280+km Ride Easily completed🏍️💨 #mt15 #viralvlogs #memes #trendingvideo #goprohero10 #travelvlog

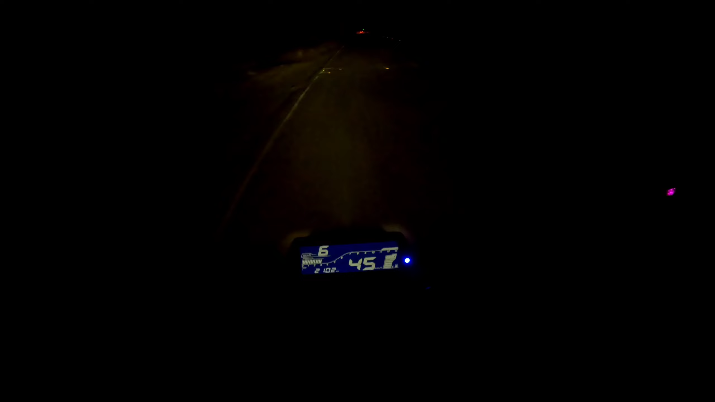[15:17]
280 किलोमीटर चले अभी तक, अभी अंबरनाथ पहुंच गए हम।
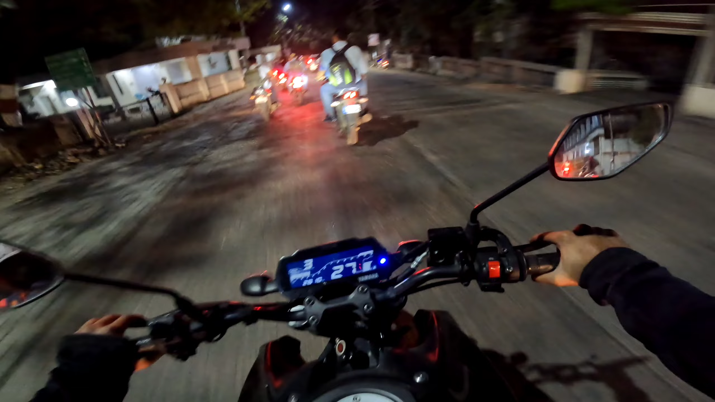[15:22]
अभी इधर से क्या 3-4 किलोमीटर रहेगा अपना घर, ऑलमोस्ट 290 किलोमीटर चलेगा, 285-290। आज का राइड ज़्यादा बड़ा भी नहीं था, ज़्यादा छोटा भी नहीं था, मीडियम राइड था। और ब्लॉग का एंड अब यही पे करते हैं, तो बाय बाय, गुड नाइट, मिलते हैं अगले ब्लॉग में।